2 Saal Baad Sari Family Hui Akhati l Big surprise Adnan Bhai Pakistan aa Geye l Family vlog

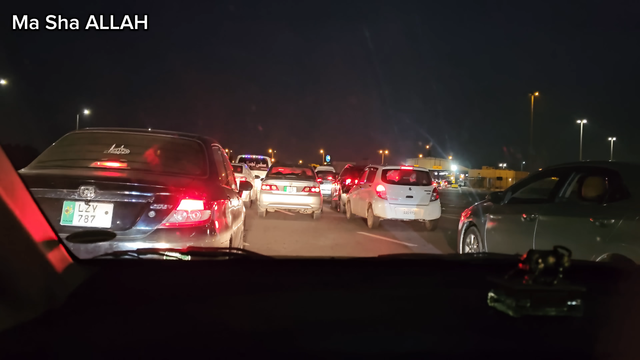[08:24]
और फुल रश है और अंदर भी गाड़ियां फुल है।